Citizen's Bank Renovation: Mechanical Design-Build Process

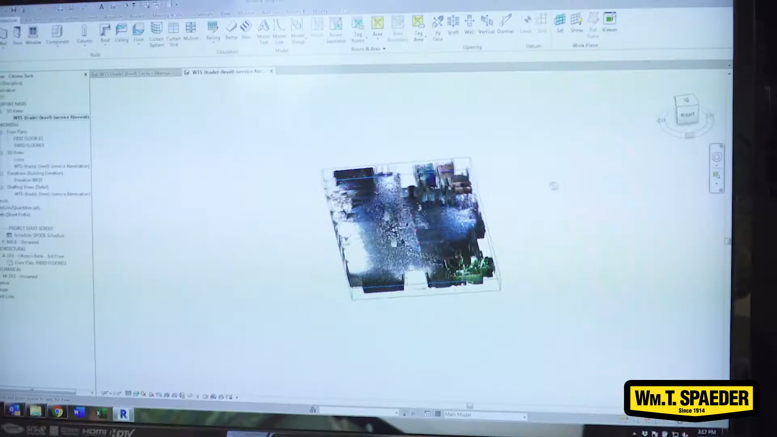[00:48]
In this particular instance, the owner has their own scanner and had already provided us with a scan of the space.
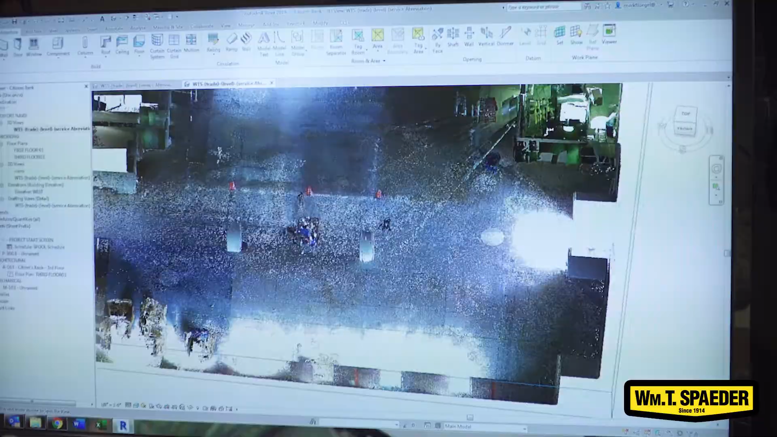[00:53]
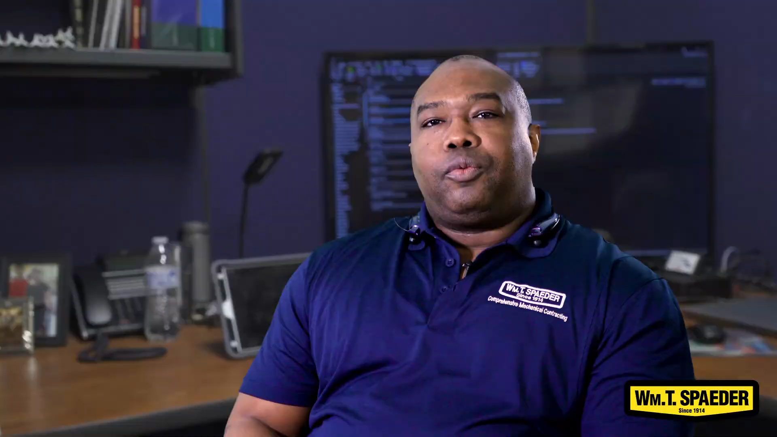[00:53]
Once that scan comes back in,
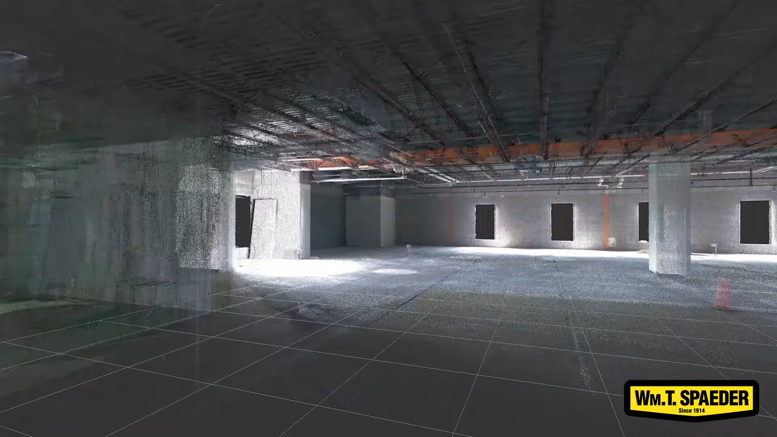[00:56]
a point cloud is produced and we are able to export